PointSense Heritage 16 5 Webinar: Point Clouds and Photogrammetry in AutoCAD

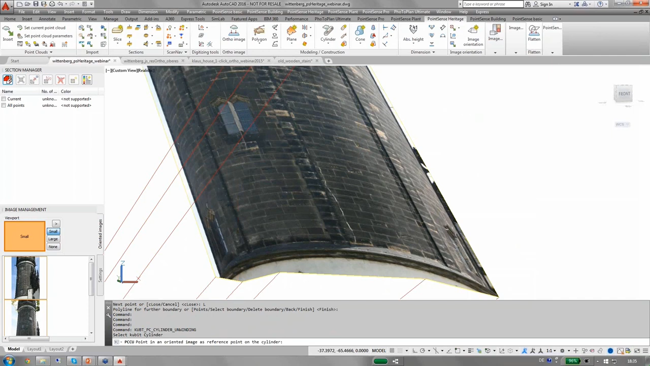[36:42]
And since I did not take any photographs not from all around the tower but only from one side I will just select the option relative to the reference point.
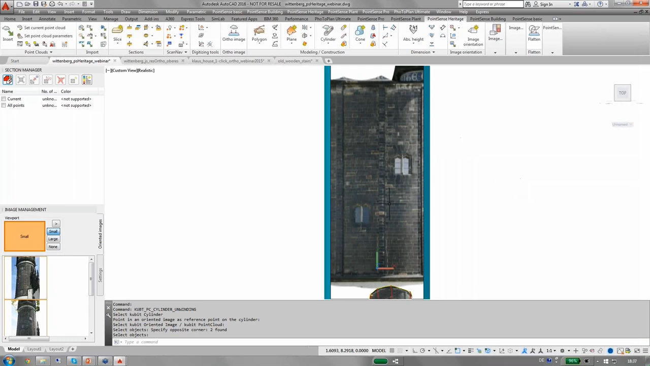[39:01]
It also then sets the user coordinate system to the image.
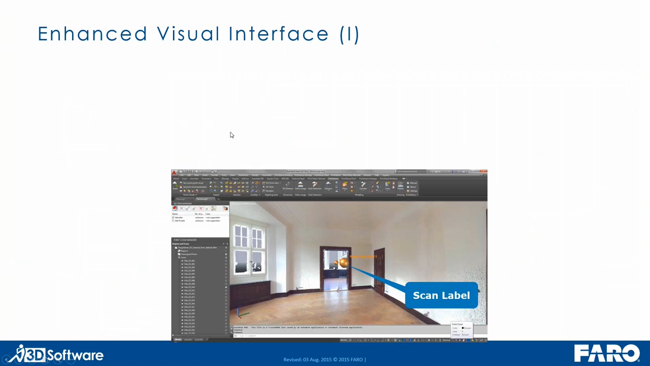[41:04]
Poincense Heritage does have an enhanced visual interface with a scan navigation tool. So you can intuitively navigate from the scanner perspective inside AutoCAD. It helps you to digitize without needing to crop your point cloud and it also helps you that you don't accidentally snap background points. You can have a fast scan navigation navigation via those scan labels.
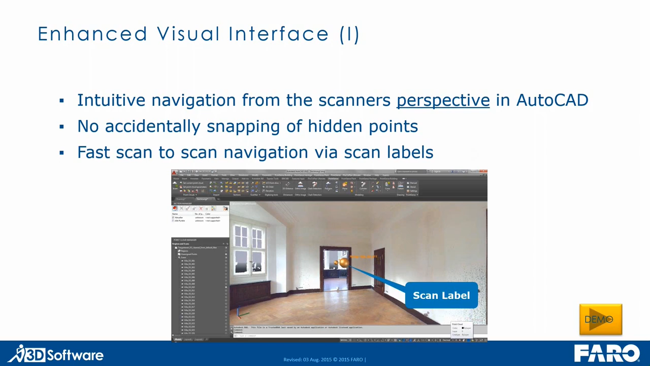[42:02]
If you have older AutoCADs and want to use Poincense Heritage you can do so by using the planner photo like display, photo realistic display in a separate window. Which gives you more intuitive navigation than inside the point cloud without sphere navigation. Also here you don't accidentally snap hidden points and an advantage of this option is that you don't even have to load the point cloud in AutoCAD.
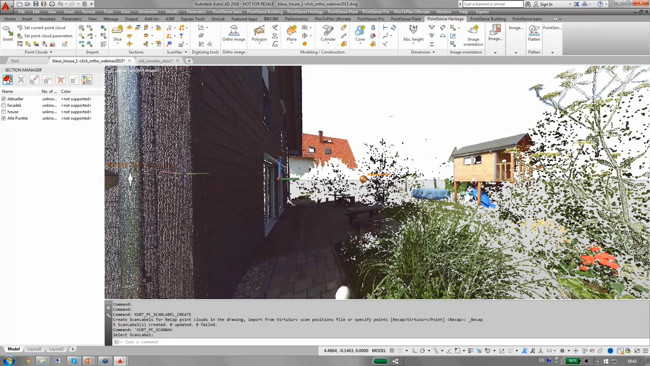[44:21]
And you can navigate to the scan position by selecting the next scan label and
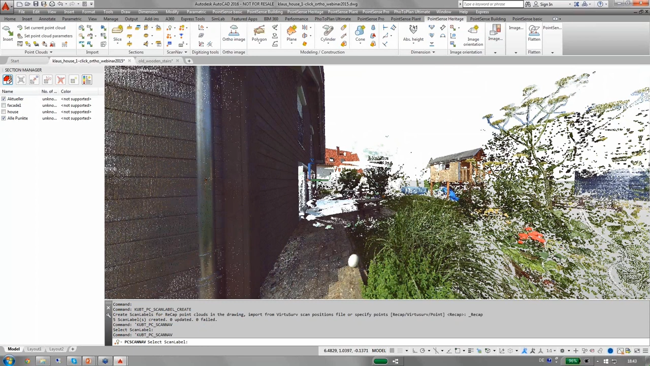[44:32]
moving around here.
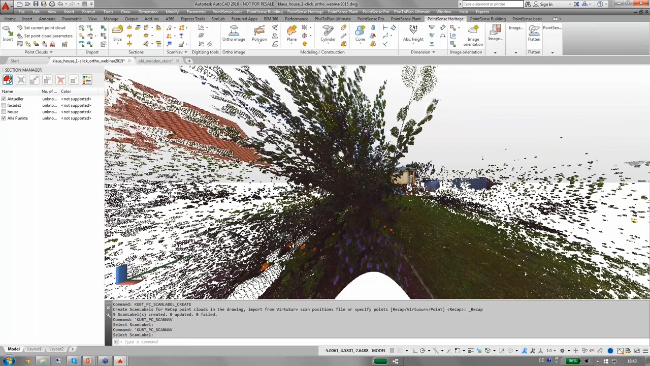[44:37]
Alright. Of course you can always switch back,
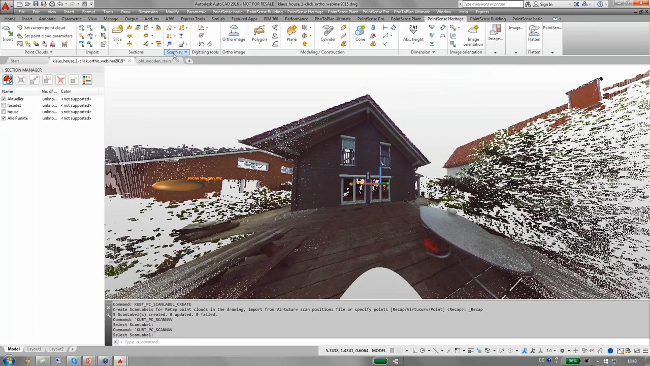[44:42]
switch off the scan navigation tool and all your scans are visible again and you can turn off those scan labels if they disturb your view. Do we still have some time?
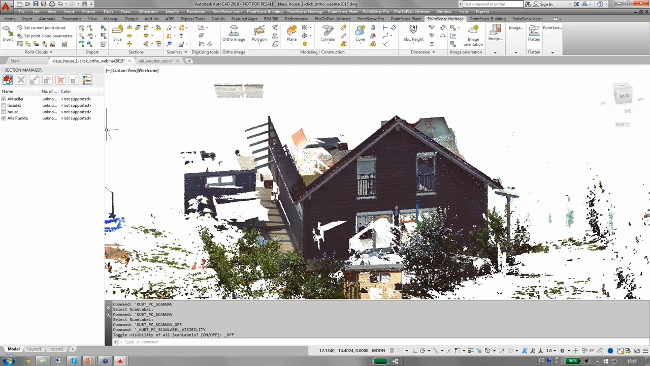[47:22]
Let me switch to the facade here. I've cropped that to the facade and what I like to do is fit the plane so this new command is hidden here. And you can see there is this green thing is the search radius. I can set the search radius in the parameter dialog.
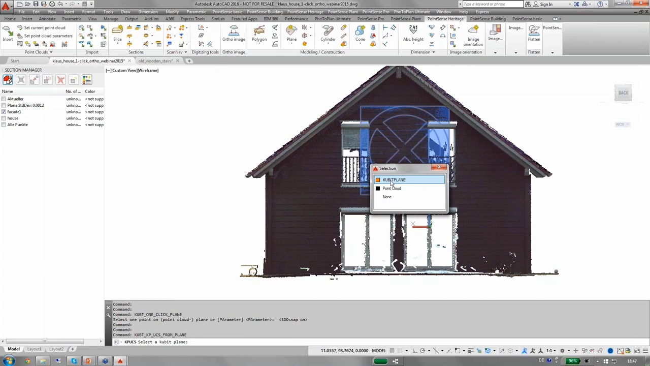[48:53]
And you can see that really the z-axis of the user coordinate system now points towards me. There is also an improvement in the UCS from plane command.
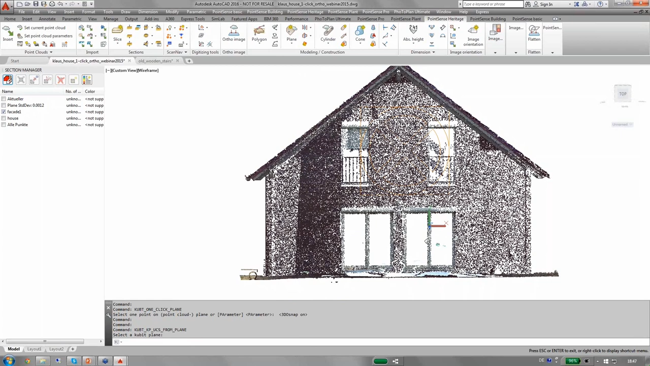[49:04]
Formerly it could happen that we would watch from the back side of the facade and now we improved it. And we take into account the current view of the viewport to get the correct direction of the z-axis of the user coordinate system. Now I want to create an author image and
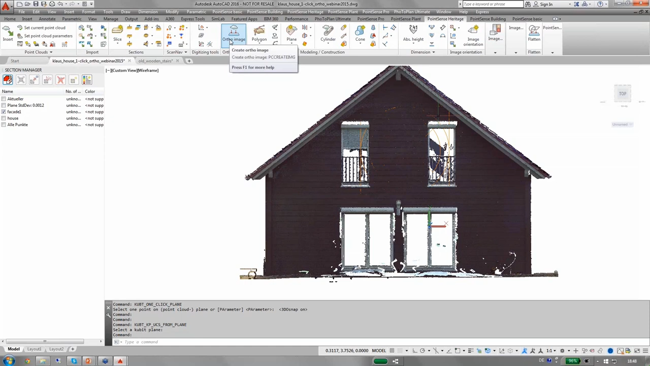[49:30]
new in version 16.5 is that I can not only create an author image of the point cloud just by the RGB colors.
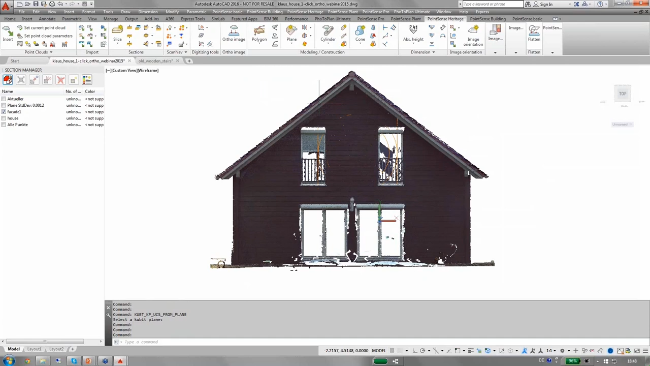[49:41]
But I can also create one author image that takes into account the visualization settings.
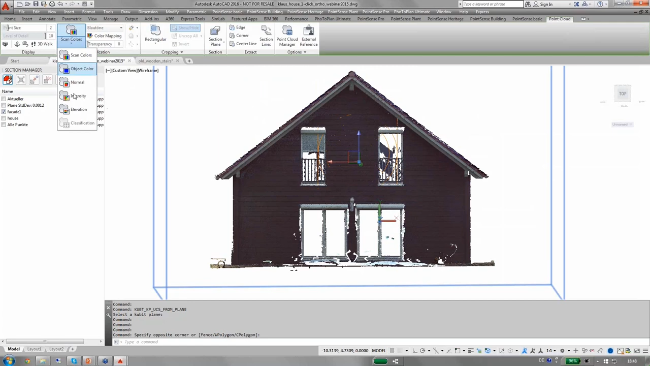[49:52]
So if I set from RGB to the intensity visualization style and then run the author image command,
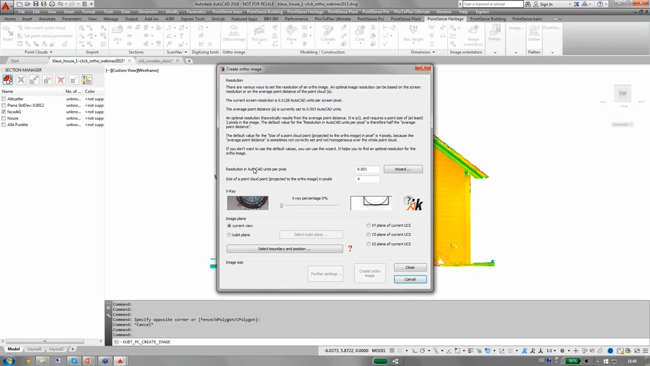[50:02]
the author image will be in those rainbow colors of the intensity view. So I can do some resolution settings for me just to keep the calculation a bit faster for the webinar. I will select 5mm resolution and I will select this
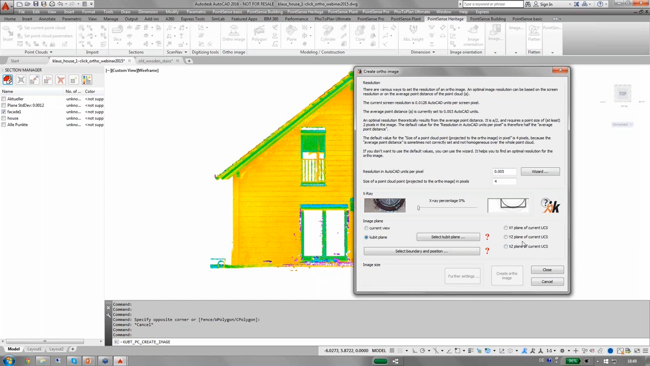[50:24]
qubit plane I just created as image plane. Set the boundary for the author image and it's going to be 5mm.